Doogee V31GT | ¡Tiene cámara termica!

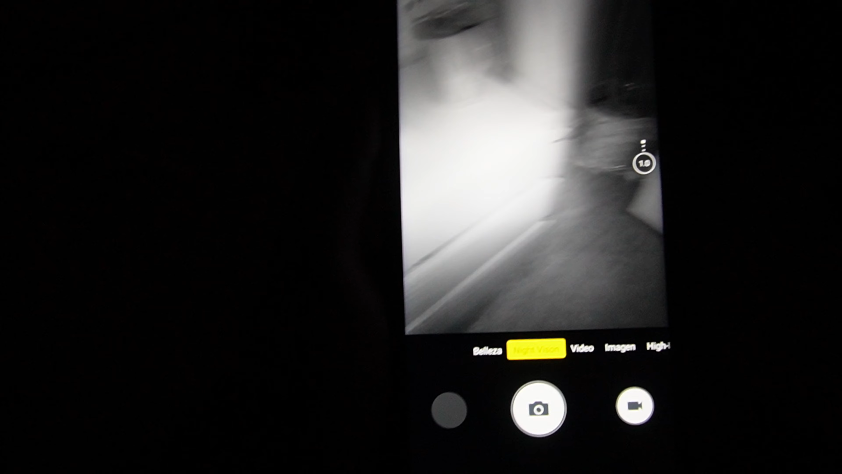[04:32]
inmediatamente y claramente que es lo que hay en la habitación no tenemos colores es como es una visión nocturna tradicional como la que encontramos en las en las cámaras de seguridad o en las
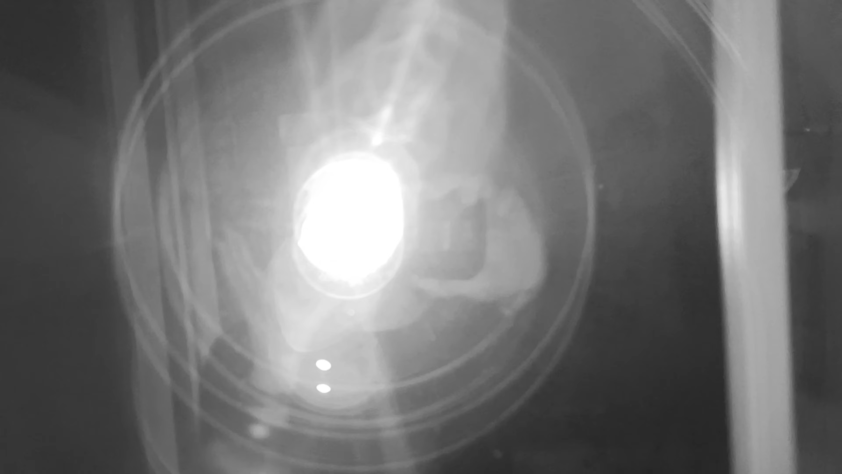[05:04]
el celular hace una super linterna por así decirlo que el ojo humano no lo puede ver eso yo no lo estoy viendo pero pues aparentemente el celular sí entonces está impresionante pues por si quieres cazar fantasmas o
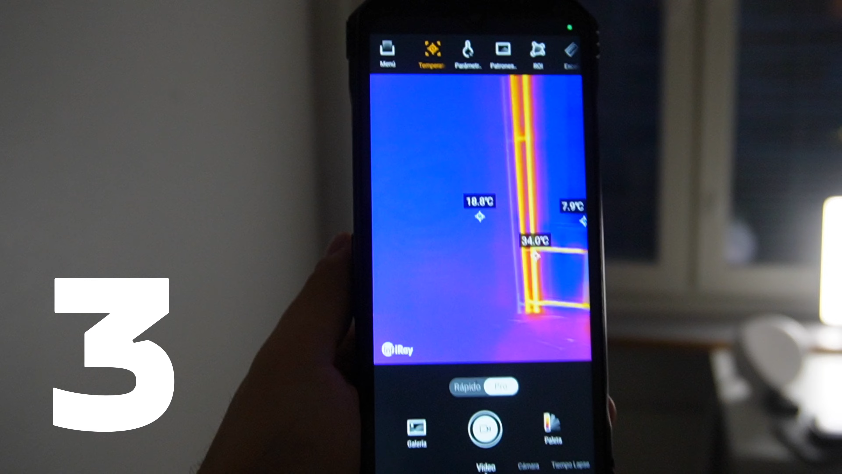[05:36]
utilizan los cazadores para encontrar a los animalitos en la naturaleza por medio del calor que
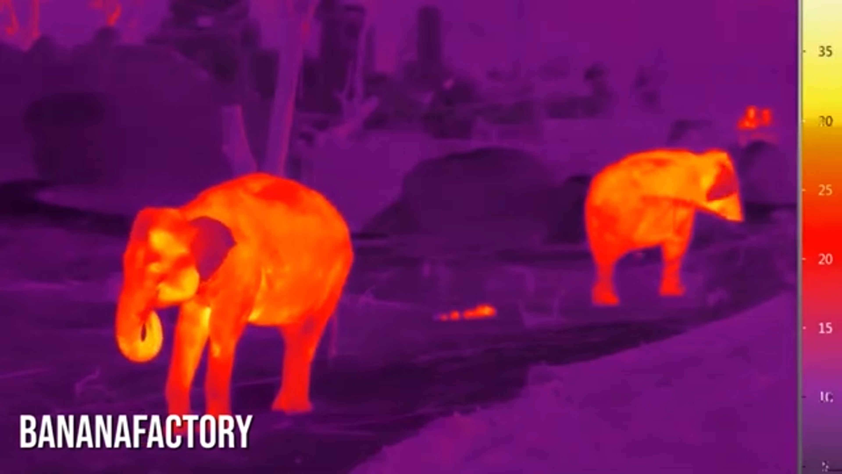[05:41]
ellos expiden y pues bueno lo encontramos también en este celular honestamente no
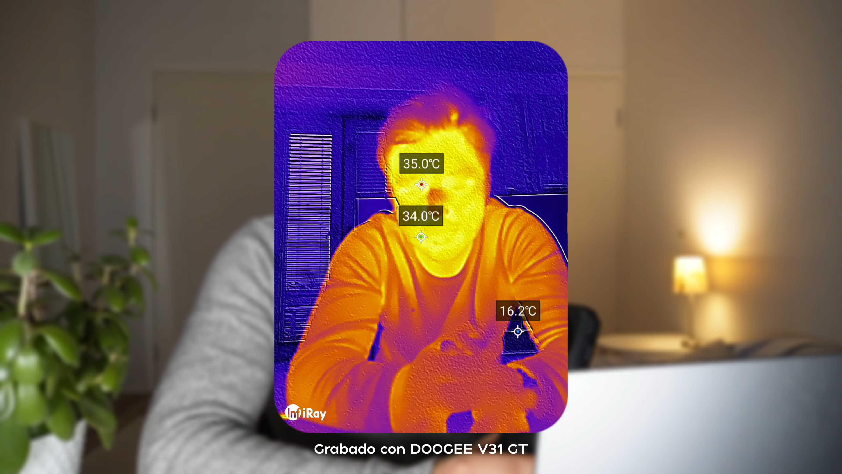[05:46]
sé si tenga la misma calidad que una cámara de ese estilo muy seguramente no como tal no solo se restringe a pues ver esas diferencias de calor sino que también
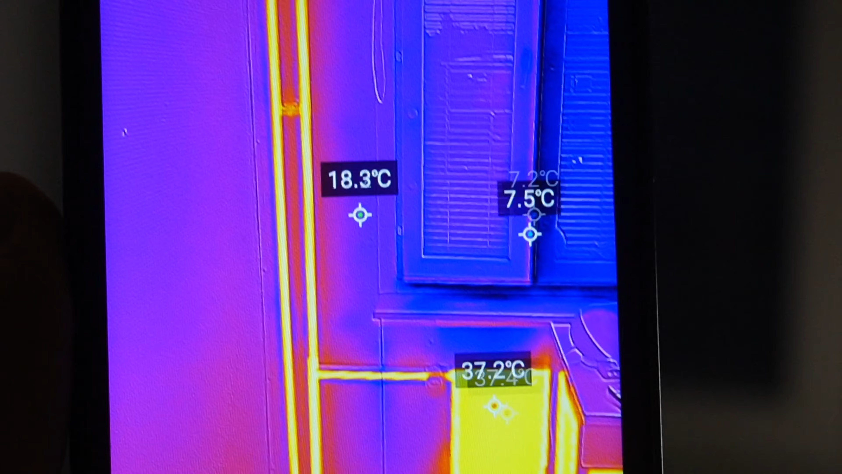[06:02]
On screen: spot 18.3°C
diferencias y aparte la temperatura definitivamente es una función muy interesante lo que más me gustó a mí y que yo no sabía en general es de las cámaras térmicas es que por ejemplo si tú dejas tu mano en el
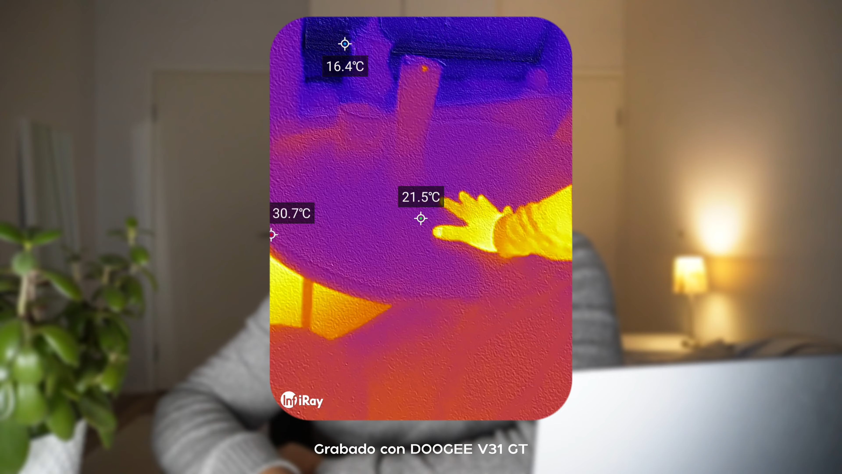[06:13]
On screen: spot 21.5°C, max 30.7°C, min 16.4°C
escritorio o en alguna superficie y luego la retiras pues bueno el calor de tu mano y la huella de
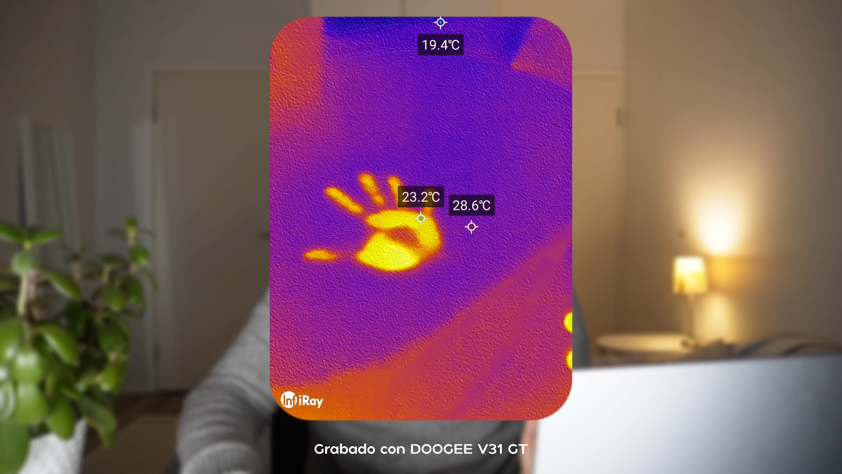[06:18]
calor se queda entonces es muy interesante definitivamente es bastante divertido oigan
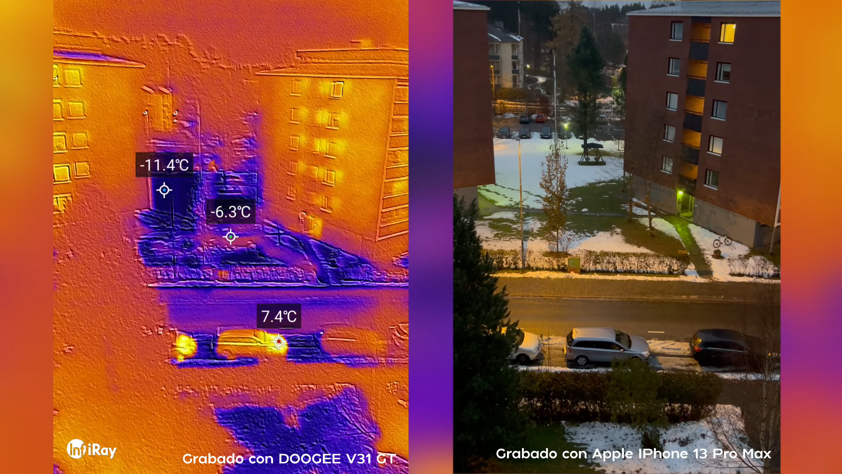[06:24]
wow estoy extremadamente sorprendido podemos observar como los carros están así como más de de un color amarillito porque estaba encendido su motor hace un momentito y hace rato igual pasó una persona a ver si pasa otra personita ahí ahí viene ahí ahí viene una persona aquí a la derecha observen aquí a la derechita va a salir y miren ya podemos observar desde la distancia incluso antes que el iPhone pues donde está esta persona ahí caminando wow que impresionante la verdad está
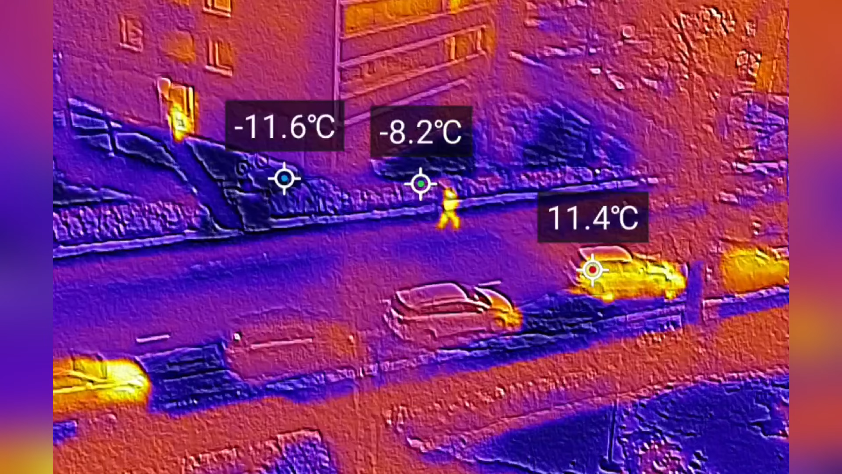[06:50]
On screen: spot -8.2°C
increíble a lo que nos lleva a la siguiente conclusión para quién es este celular yo creo que es para personas que les gusta la aventura para